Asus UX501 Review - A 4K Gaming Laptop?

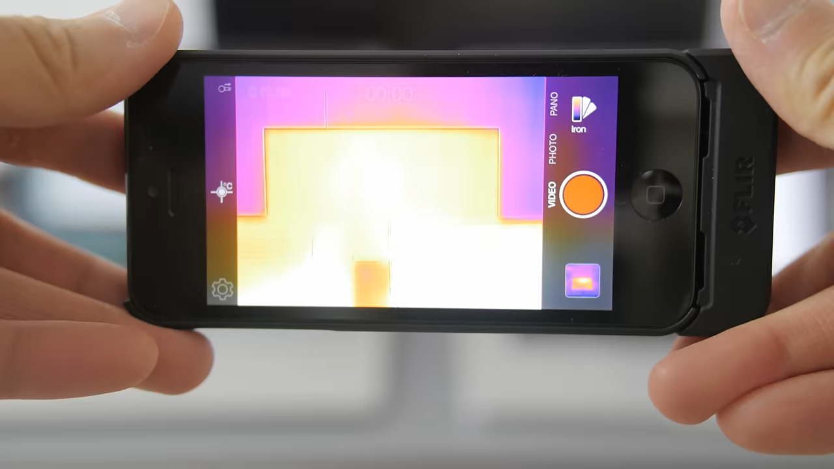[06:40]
The UX501 is on the left, and the 15-inch Retina MacBook is on the right. Both of these notebooks have similar temperatures at around 45 degrees Celsius at its hottest point. So they have very similar cooling mechanics, and even the fans sound pretty similar.
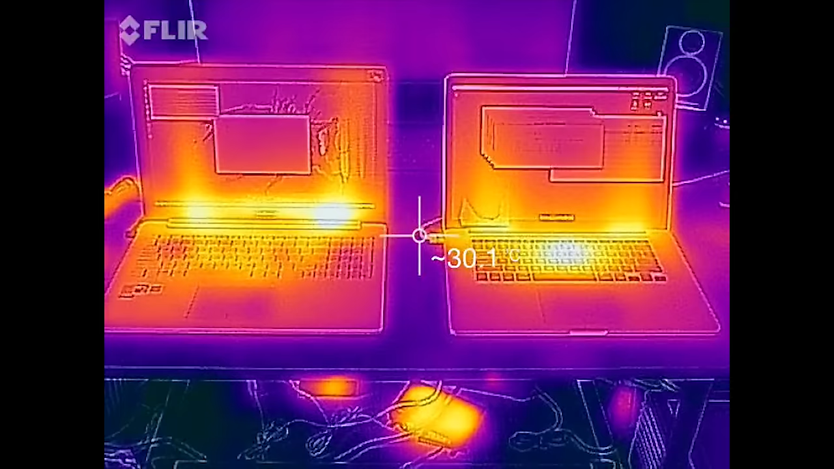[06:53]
I think Asus did a really good job cooling the UX501 quietly.